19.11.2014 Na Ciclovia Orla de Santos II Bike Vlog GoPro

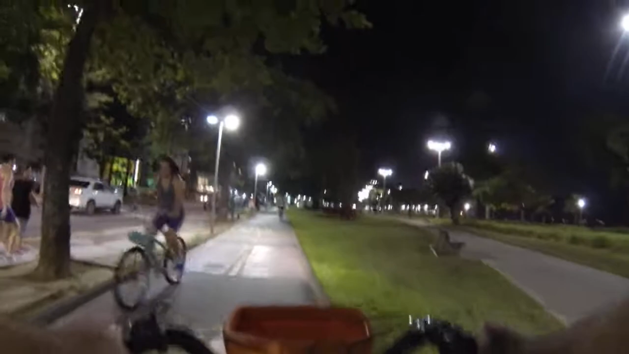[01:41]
aqui não está com pressa, está passeando, então vai pedalando devagarzinho, olha para a direita, a gente vê o mar. Você vai andando, um fonezinho, né, uma música, também é legal, eu acho que é algo assim, imprescindível, né. Sininho, a buzina, né, para alertar os pedestres a respeito da ciclovia.
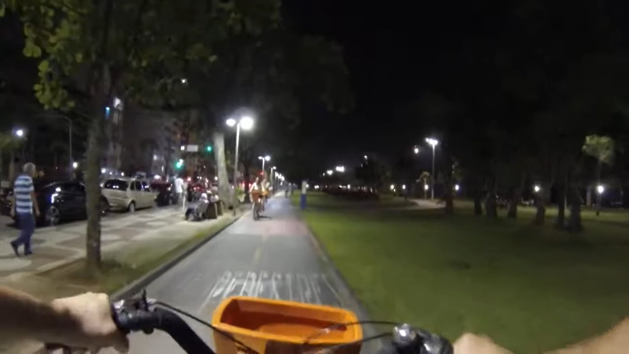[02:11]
Olha só que legal, praia do Imbaré, em Santos. Então você pode percorrer a ciclovia, essa ciclovia aqui, ela é interligada com várias ciclovias da cidade, por exemplo, da Anacosta.
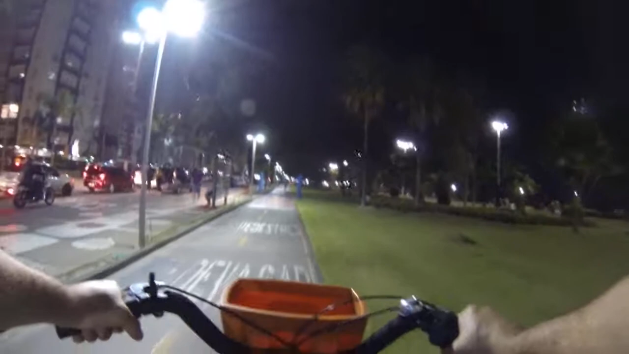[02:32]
Você indo até o fim, você chega lá no Ferry Boat, onde tem a ciclovia da ponta da praia, na portuária. E estão sendo construídas novas ciclovias, no canal 4, canal 5, canal 6, canal 7 também. Então você pode ir também, no outro sentido que eu não fui, que é São Vicente, Gonzaga, tem a ciclovia da Anacosta,
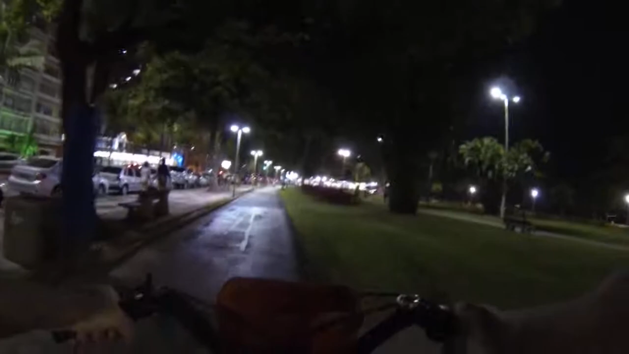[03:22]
que são os bairros da área Continental, Jardim Rio Branco, Quarentenário, Maitá.
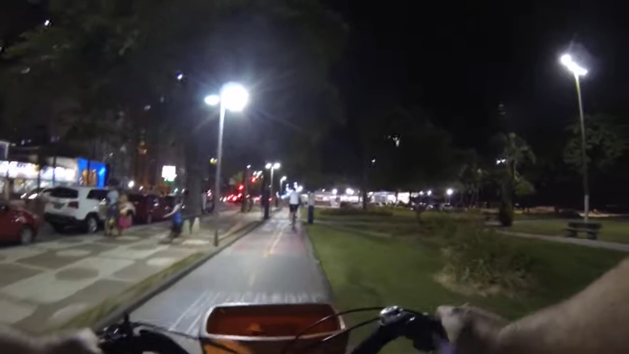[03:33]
São os bairros da área Continental de São Vicente. Aqui chegamos ao canal 5.
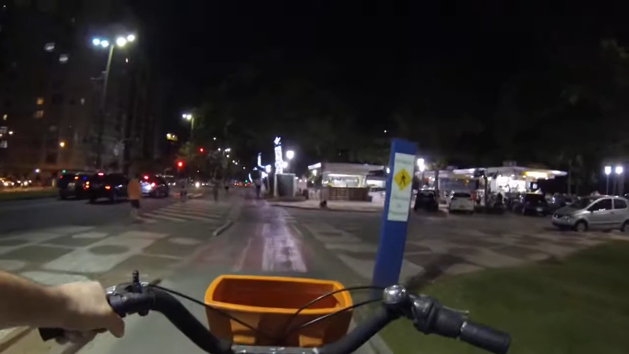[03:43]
Os quiosques. Os restaurantes. Então você pode parar, tomar uma água de coco.
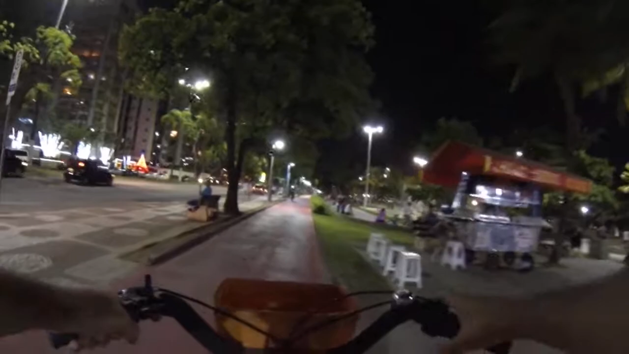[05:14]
Além do exercício, é algo bem legal. Aqui, a Fonte do Sapo. Onde as pessoas vêm pra praticar skate, as crianças vêm dar com as suas bicicletinhas, andar de skate, patins, patinete. Vamos dar uma... Só um giro aqui. Pra ver... Ai que legal.
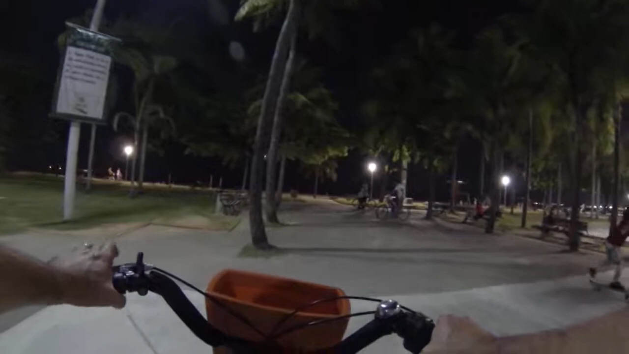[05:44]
As pessoas... Crianças andando de skate, praticando. Os pais, né, as famílias trazem as crianças. Ou mesmo os jovens, as pessoas em geral.
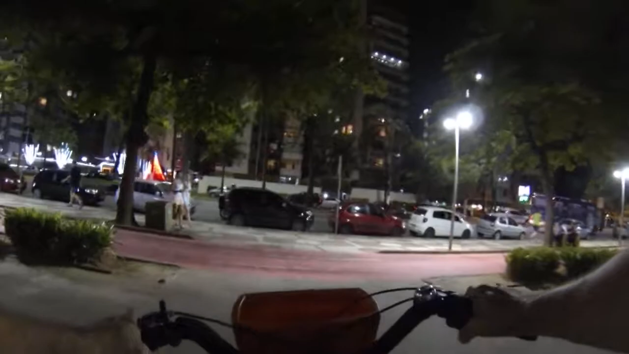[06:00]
O que que é? Eu, por exemplo, não sei andar de skate ainda, mas um dia, pretendo. Então, aqui é um bom lugar pra praticar. Assim como lá no Emissário Submarino, que também é um outro ponto com bastante gente praticando esportes, skate. E no Emissário, além da pista de skate externa, tem uma pista própria pra manobras, né? Ali, o McDonald's, ali à esquerda.
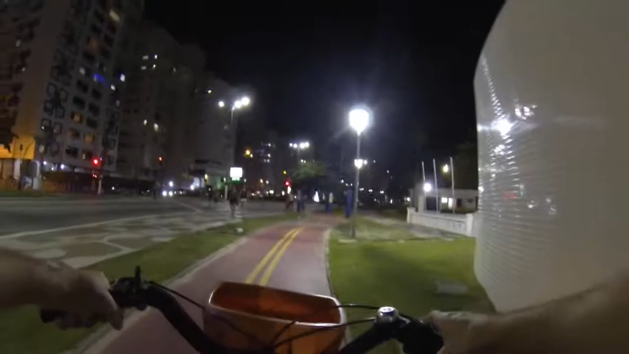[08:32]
Tem banheiros e também tem a parte da... O salva-vidas, né?
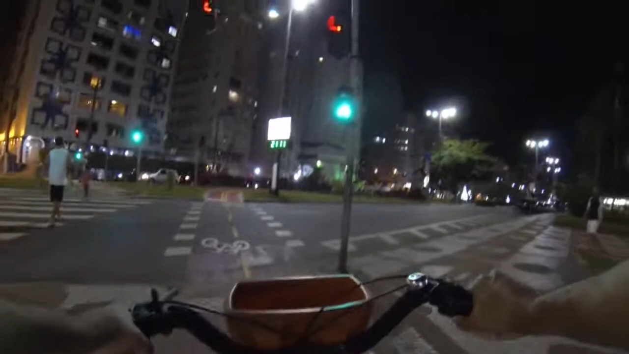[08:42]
A estação de salvamento, que é bastante importante. Agora a ciclovia sai de perto do Jardim da Praia. E a gente vai atravessar aqui. Ah, agora entendi.
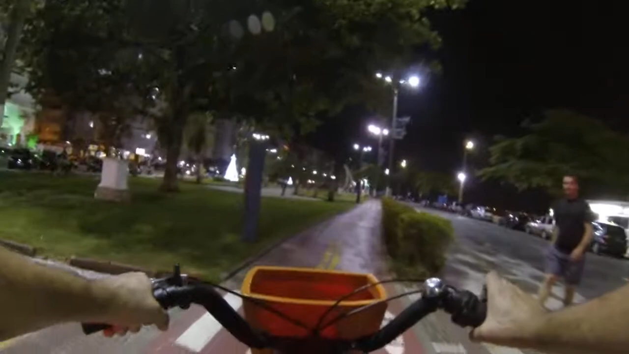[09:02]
Tem um pessoal ali aparando a grama. Tem um geradorzinho ali no jardim. Agora que eu entendi o que está acontecendo. E aí nós estamos na praça, perto do Aquário Municipal.
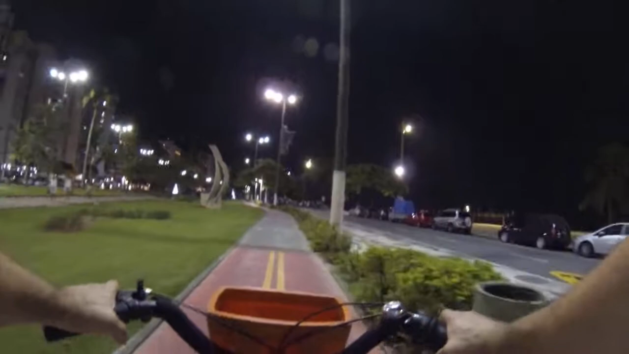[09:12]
Pertinho da Orla aqui de Santos. Pertinho, beirando praticamente, né? Então ali já chegando a areia. Já chegamos aqui no bairro da ponta da praia. 19 de novembro. Faltando um pouquinho para o Natal. Então já tem os enfeites aí, já iluminando os jardins da Orla de Santos.